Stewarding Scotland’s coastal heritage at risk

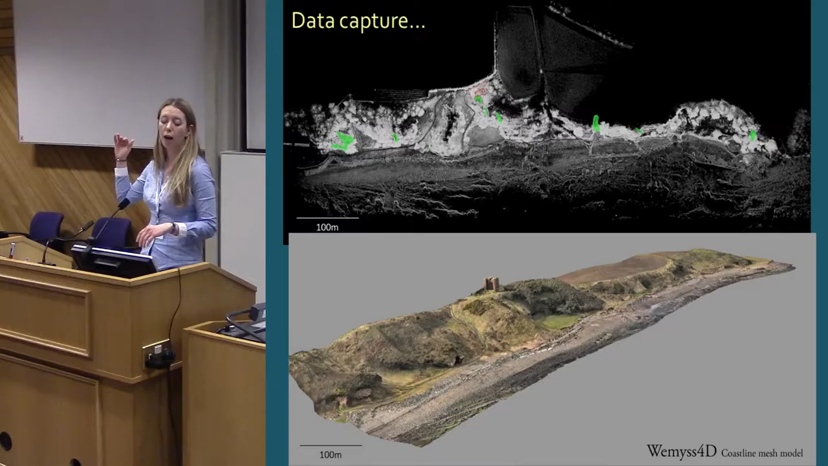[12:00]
We did low-level aerial photography to generate models of the coast edge, laser scanning as well as photogrammetric techniques, RTI photography.
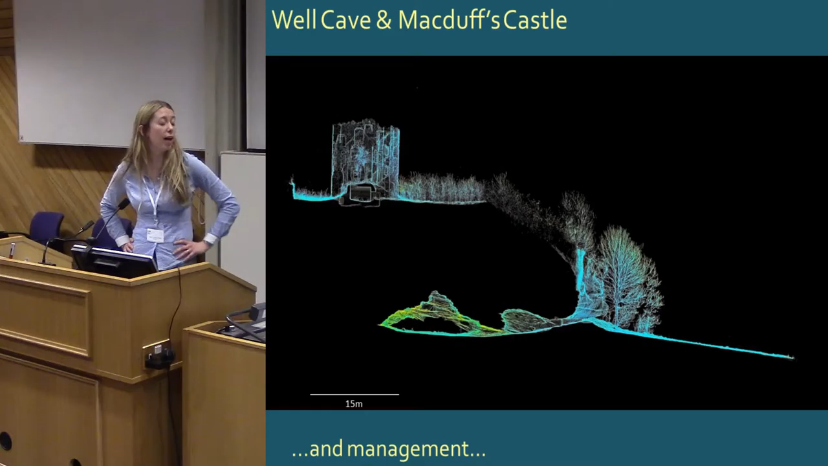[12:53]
They actually got as far as drilling a pipe through the roof of the cave, you can maybe just about make out the pipe that was drilled through. That plan was shelved, and as you can see from our laser scan, it's just as well as it was, because there's actually an enormous amount of rock between the cave and the castle, so that castle's not going anywhere.